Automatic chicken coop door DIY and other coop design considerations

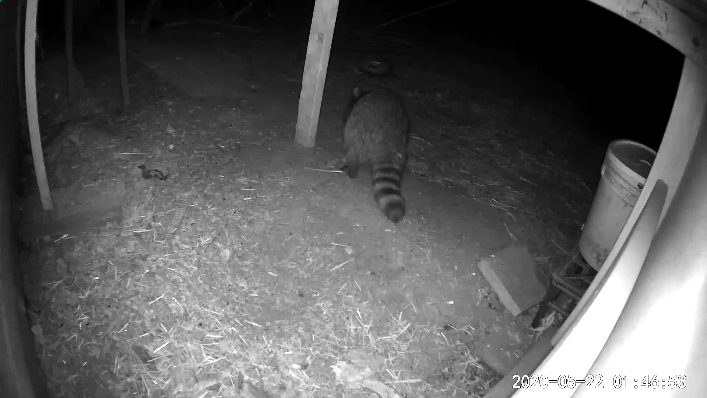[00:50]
If they can smell food in there then they are going to scratch and claw all night but if they can't reach it then they're going to get very tired but they're not
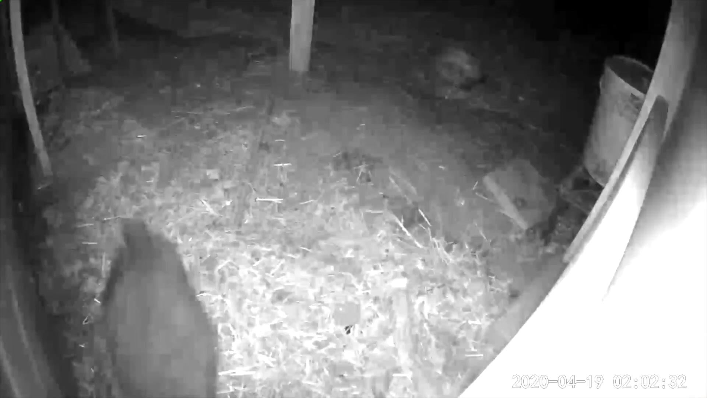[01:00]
going to be able to hang for long enough to actually be able to scratch and claw their way in.
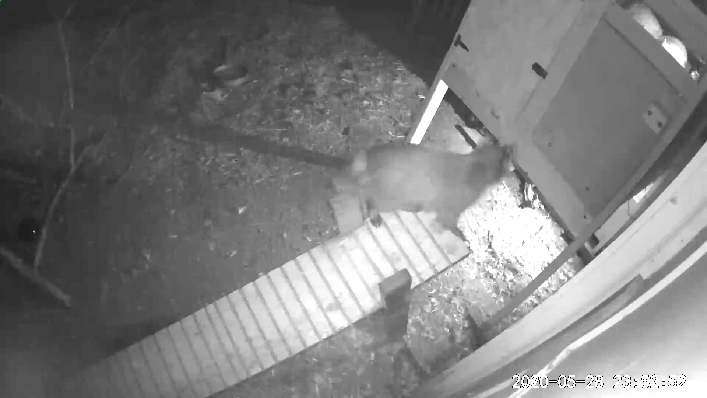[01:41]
Once the door is closed any predators that come at night they're not going to be able to reach the coop to be able to claw and scratch at it overnight. If they smell food they can get super persistent and just scratch for hours until they gain access to the coop. But if there's no way for them to stand tight up against the coop birds are safe.
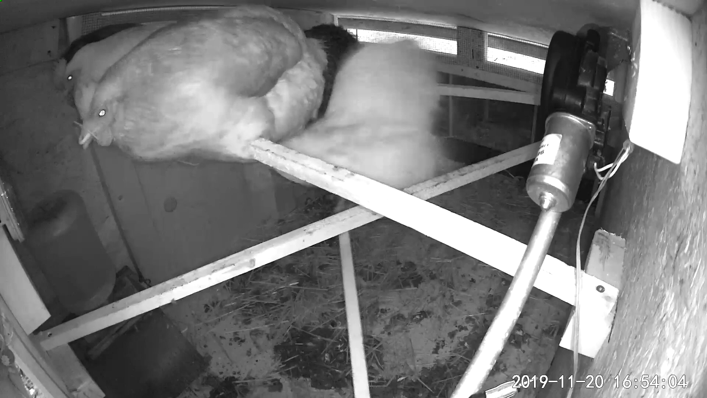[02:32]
Birds really like to roost as high as possible at night and so if they have a spot to roost that's above the nesting box and they won't sleep in the nesting box.